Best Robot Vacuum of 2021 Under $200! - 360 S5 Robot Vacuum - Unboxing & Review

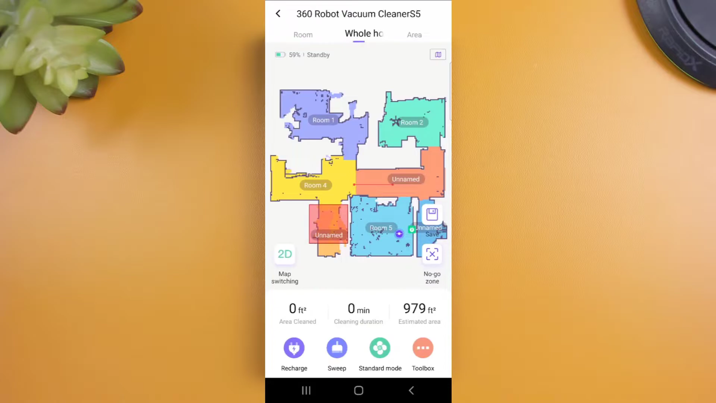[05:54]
On the bottom left, you have a cool map feature to switch between a 2D view of your map and a 3D view of your map.